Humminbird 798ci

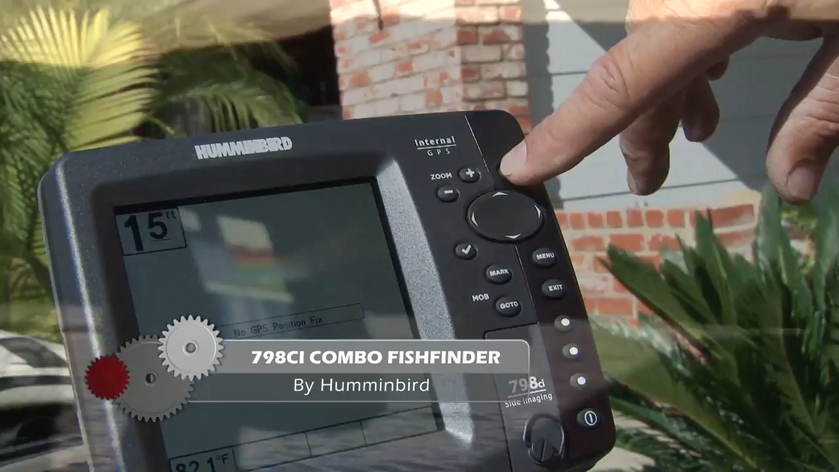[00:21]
On screen: depth 15 ft
This particular unit also came with a built-in Navionics chart which really helped knowing those bottom contours.